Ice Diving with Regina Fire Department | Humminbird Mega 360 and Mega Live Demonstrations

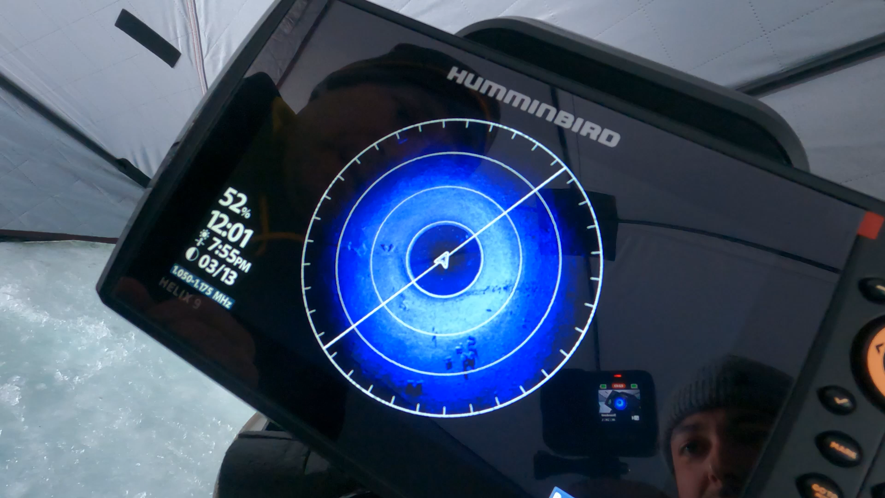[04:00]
So if we actually do move over and drill a location a little bit closer to that, you'll actually be able to see that in a little bit greater detail.
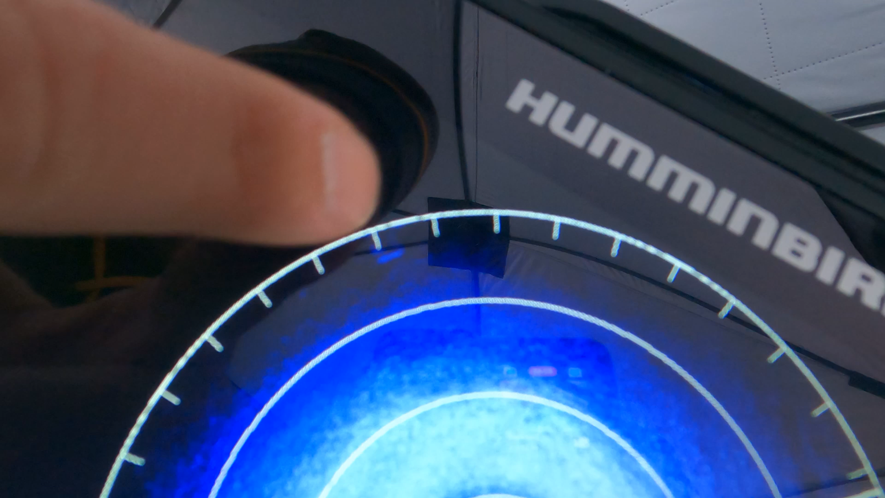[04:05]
What I actually do like to do is I will take this zoom.
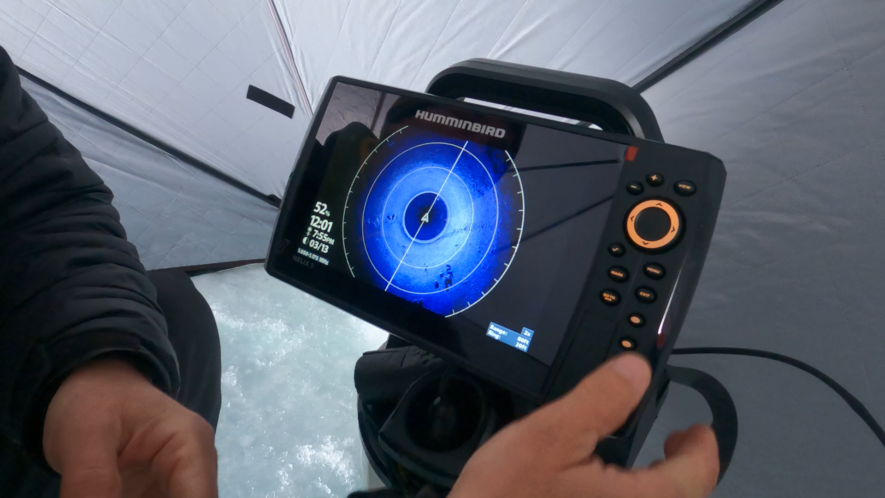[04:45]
And wow. The other thing, too,
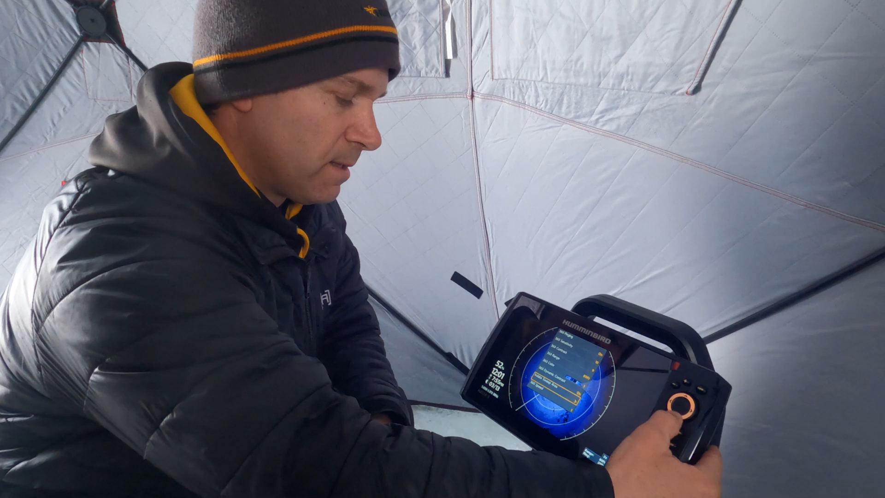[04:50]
that I will say is that you'll notice that at the bottom here where it says 360 speed, you generally don't want to have it too high, especially because we're in a very stationary position.
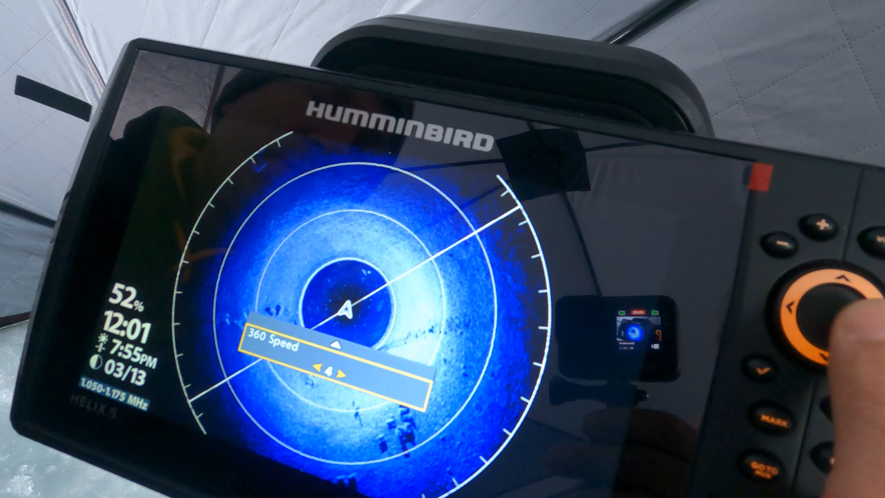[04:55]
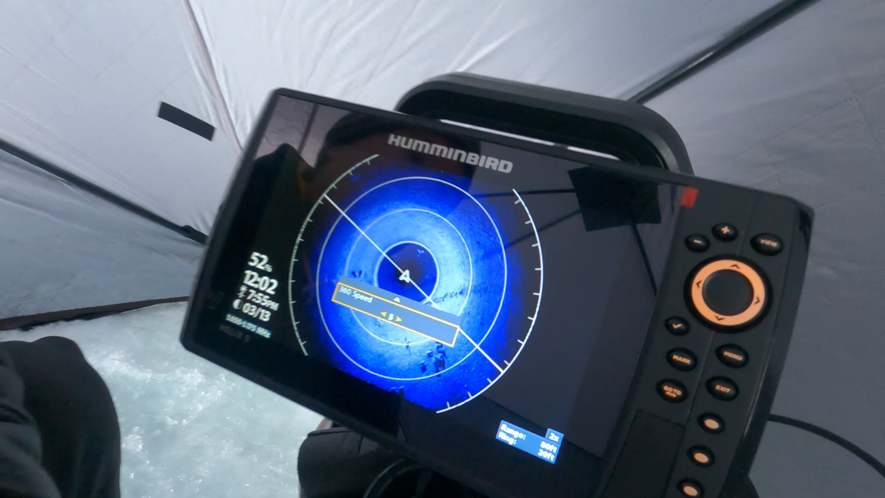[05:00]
Maybe if you're using it for open water and you just want to quickly find things, you can have the sweep speed faster, but you'll notice that it gets a little bit more blurry.
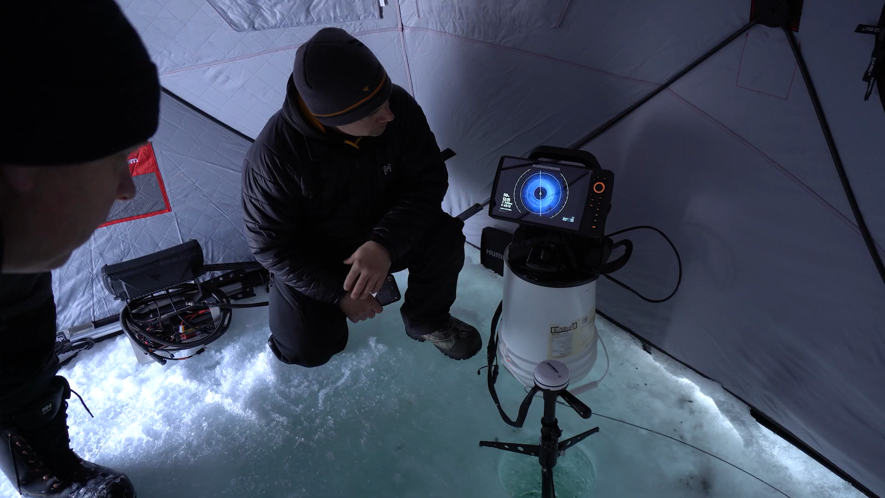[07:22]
And the thing about being stationary like this is that nothing changes. So when you see something there and then you move in, like it just, this will always refresh. And like these things won't move. It'll always be the same. They'll look the same, too. So now all of it. Does it give you direction? Yes, this is the heading sensor right here. So this right here, so the front of the pod, the way this is oriented is you have kind of that teardrop shape of the pod. That is the front of the pod. This arrow here is oriented.
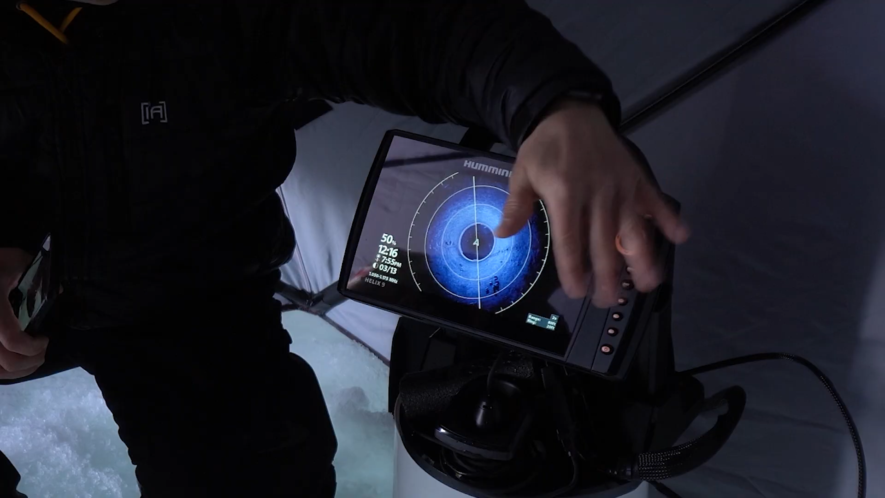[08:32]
but if you do see something or a target down there that you've identified, you can actually put the cursor right over top of it. Where you hit mark, it's going to create a waypoint on your screen,
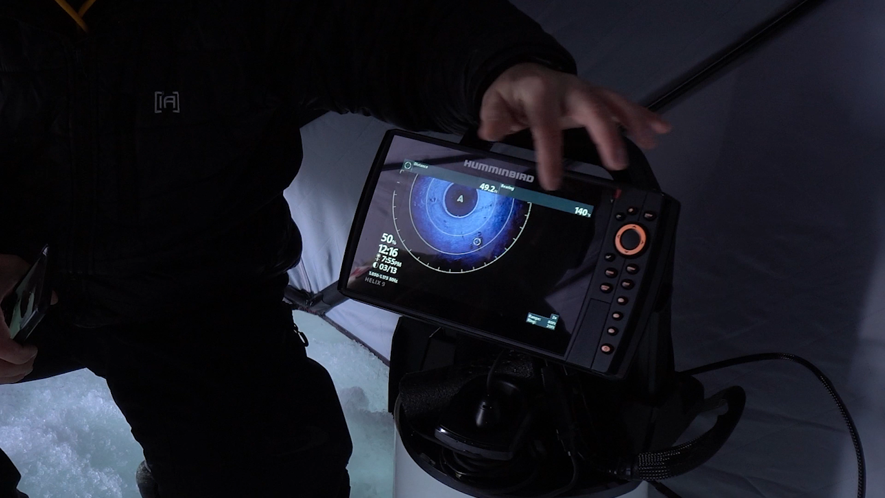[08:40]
and it's going to give you the coordinates for what you've located. So if you've seen a body or something that you were looking for, you could mark that on your GPS even though it's off to the side. If you have a waypoint, now you'll, you know, okay, we'll be able to get back there.
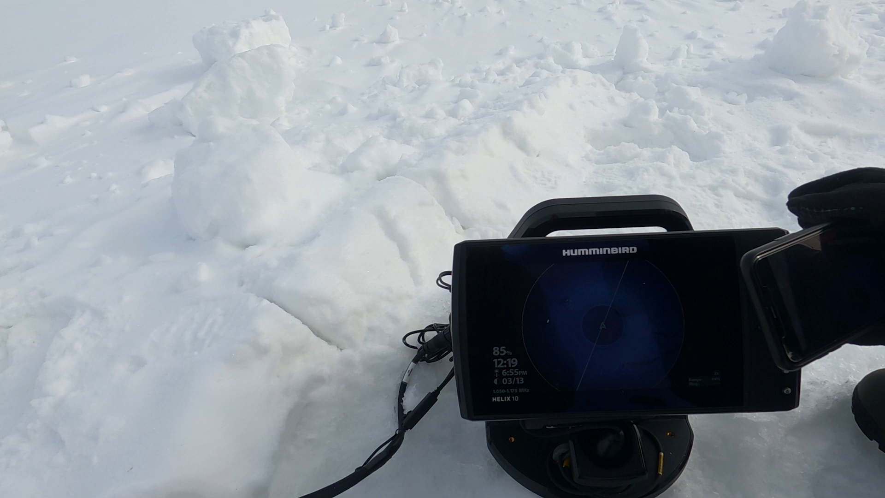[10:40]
I saw the earth in front of it there.
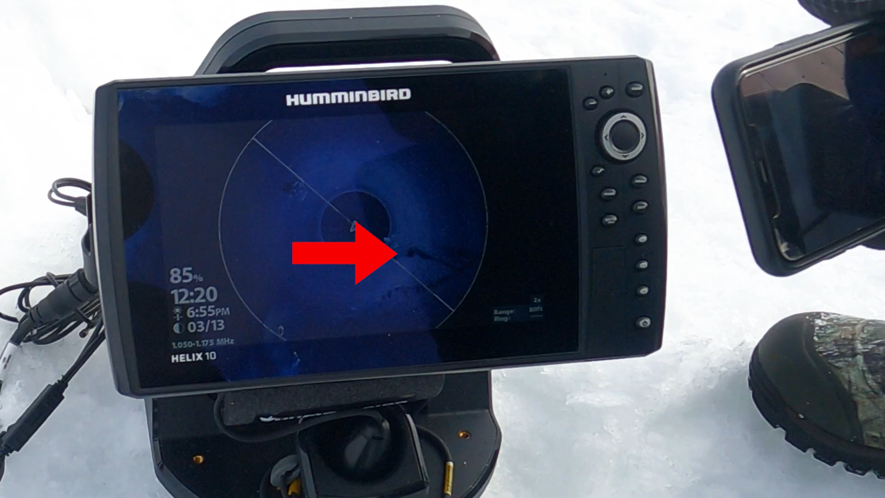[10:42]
There they are. Yeah, right there. Yeah, there he is.
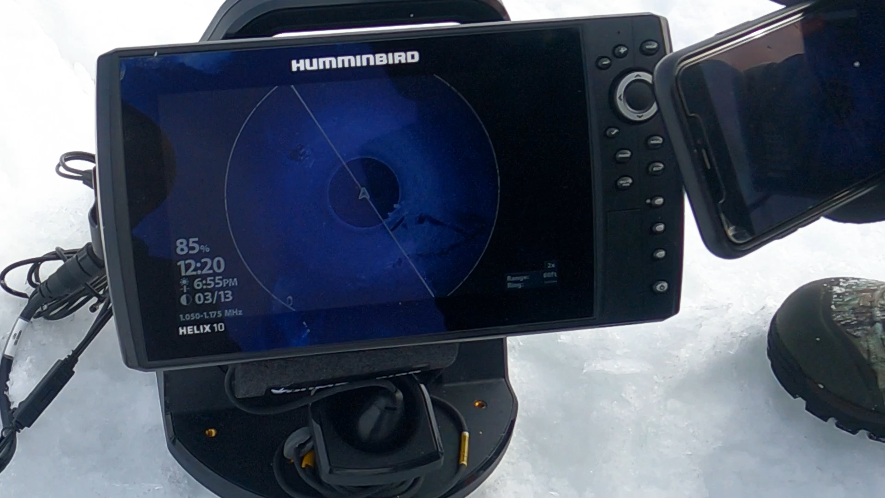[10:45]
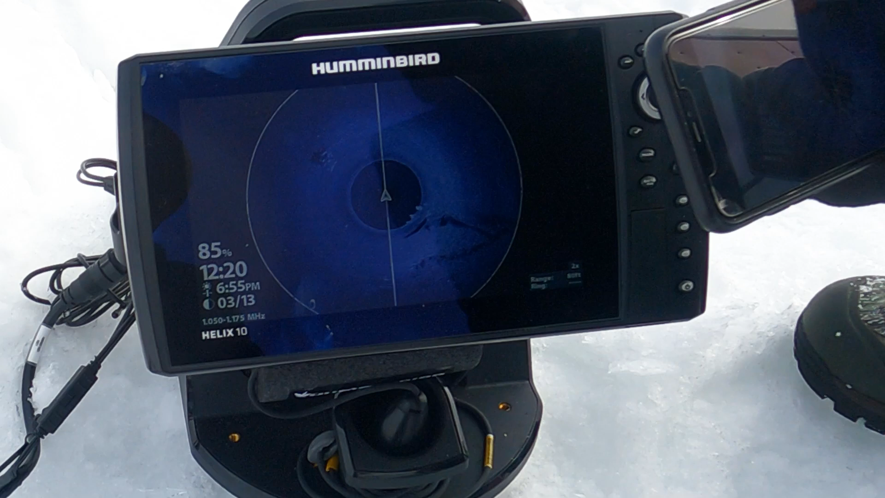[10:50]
You can see the line, so they're showing it towards the wreck right now. Yeah.
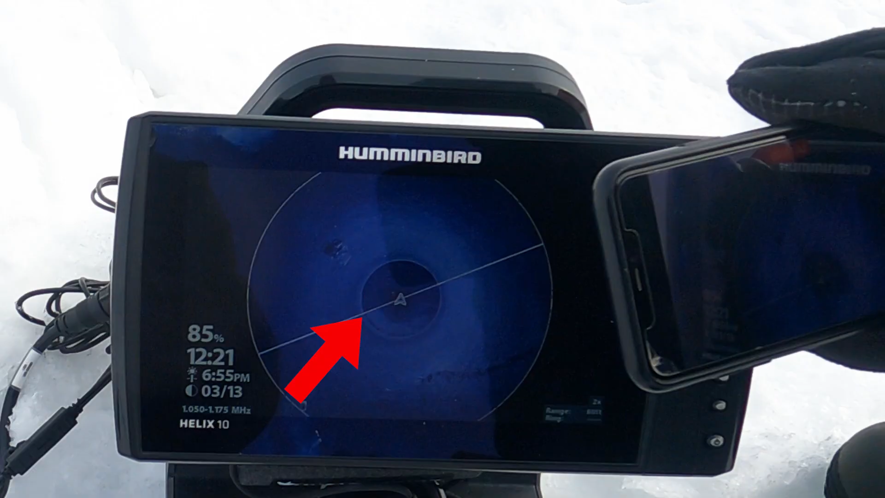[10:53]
Is that the bubbles going around? It's going to bubbles going towards the... Yeah. You can see it. There you go. There you go. There he is.
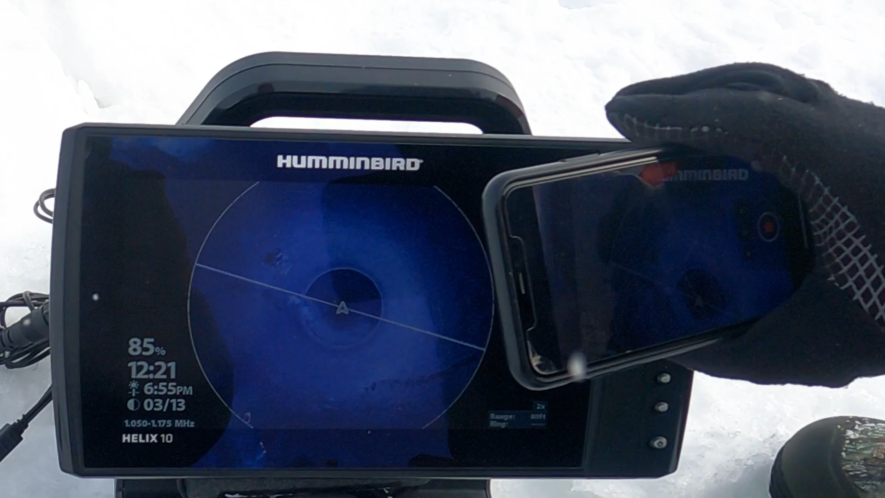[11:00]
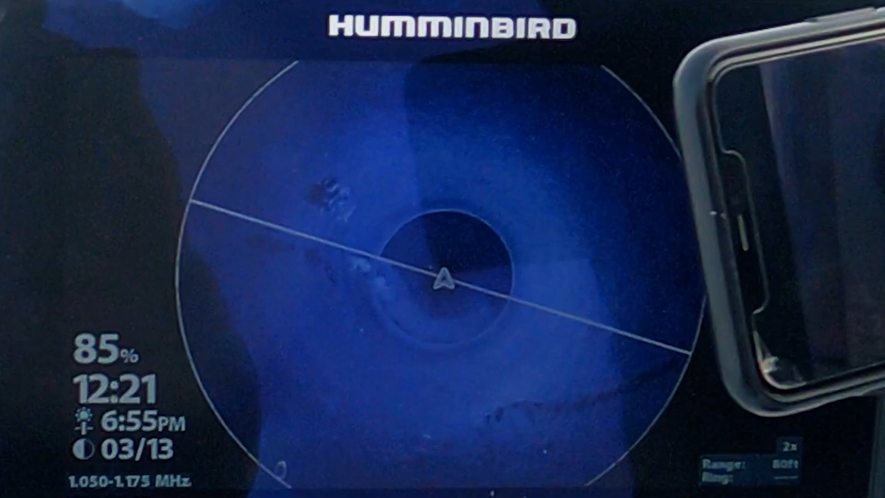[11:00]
You guys can see him on that one. There you go. There he is. Yeah. You can see him right there. Pretty high up. You can see the bubbles.
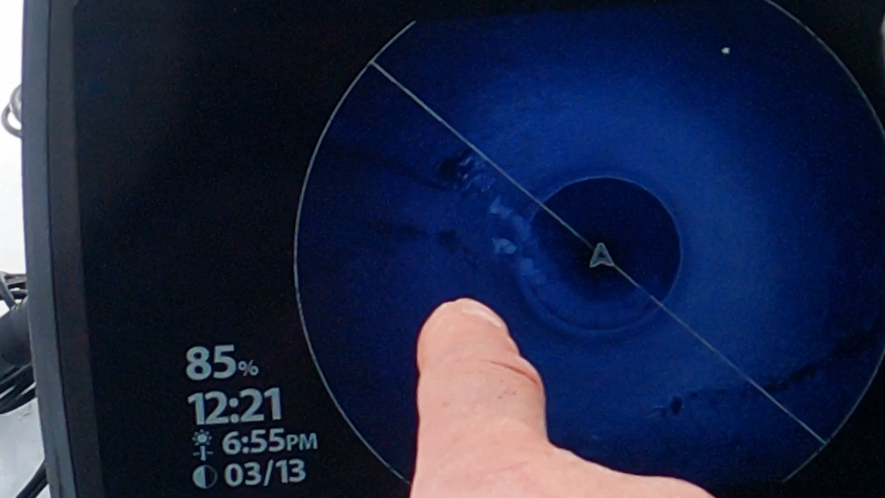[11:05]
There's two divers, right? There they are. Yeah, there's two divers. We just lost him on the other ones. Yeah.
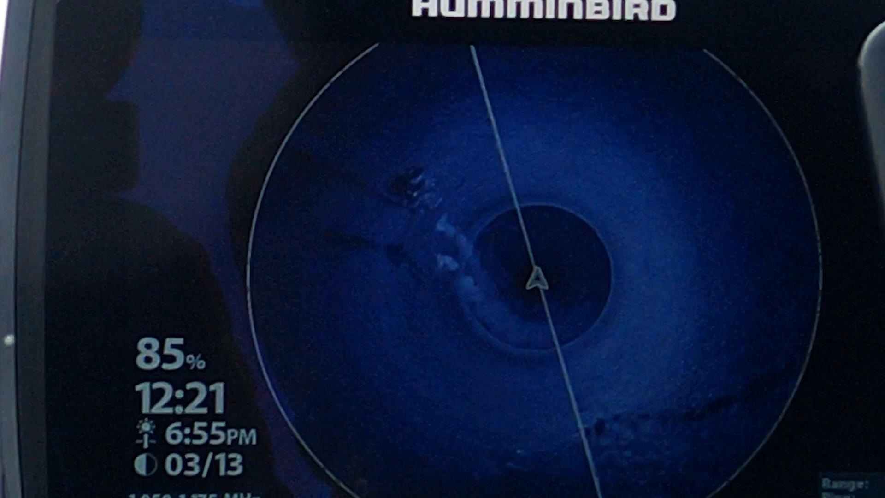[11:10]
You can see his legs. You can see the bubble trail, eh? Yeah. You can see him high up.
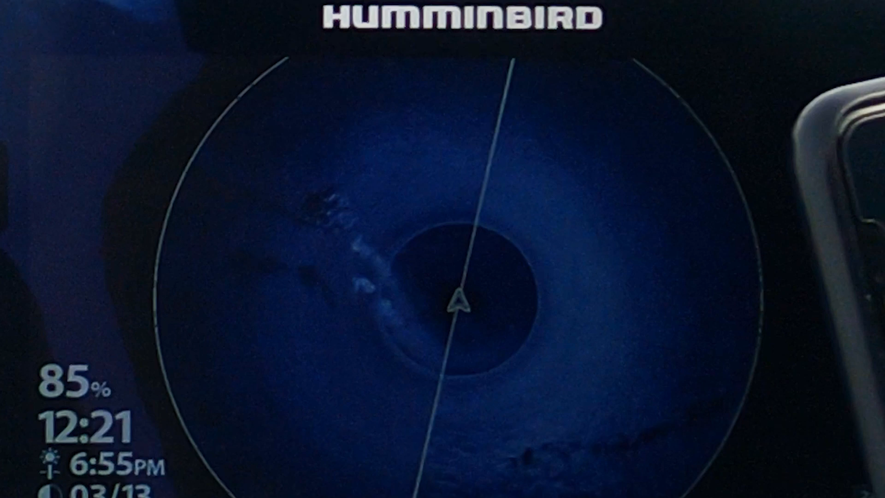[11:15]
You can see the legs off of him here.
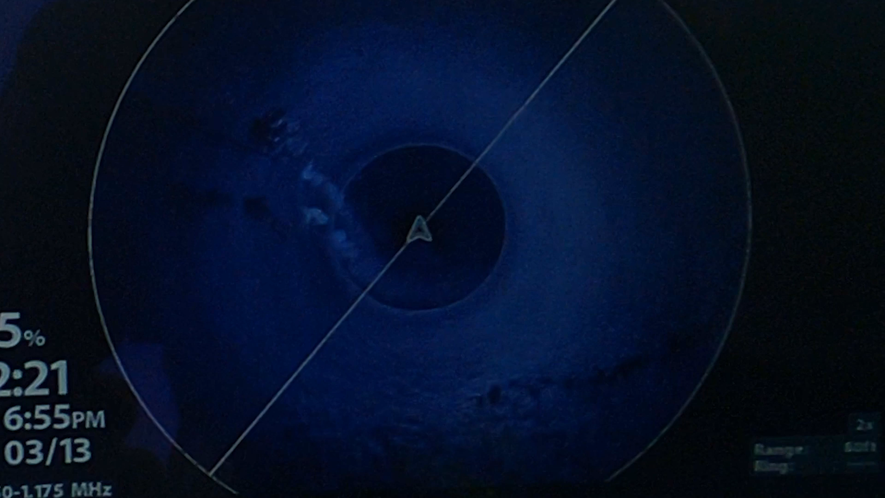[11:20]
I did slow the speed down, so the refresh rate's a little bit too slow, but I mean, you can see the bubbles and stuff really nice and clear.